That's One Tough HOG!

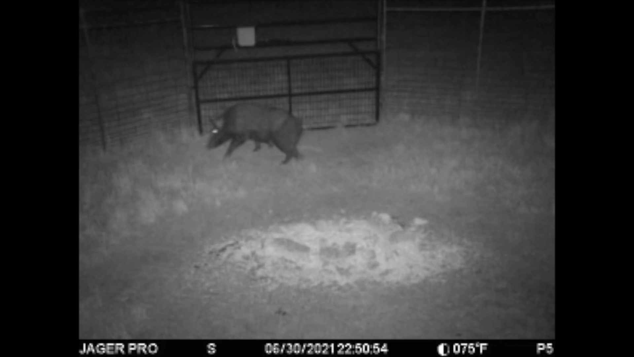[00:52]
Now, I don't think it's anywhere near as big as the one we previously caught. It's not that big spotted hog that I was hoping for. Hang on.